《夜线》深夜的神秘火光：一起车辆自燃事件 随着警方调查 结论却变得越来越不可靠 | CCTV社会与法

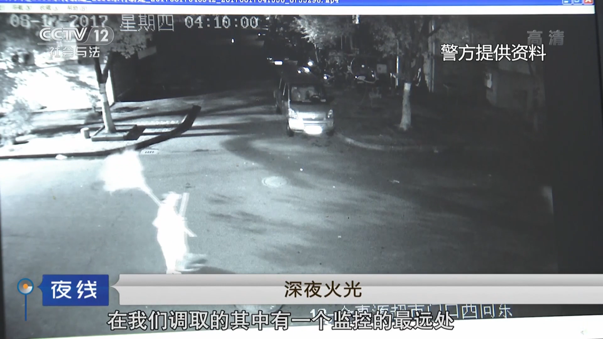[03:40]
调取的其中有一个监控的最远处发现这个事情有点蹊跷车子自燃的时候有很大的火光在火光的时候火光之前我们把录像倒过去一针一针看发现这个火光是大火光是由一个小火光点燃的这个小
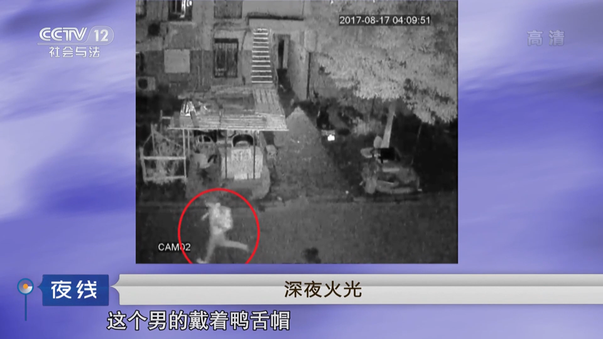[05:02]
男的戴着鸭舌帽戴着口罩他走路的速度非常快从监控里面的反应去他肯定是个嫌疑人了那一路走走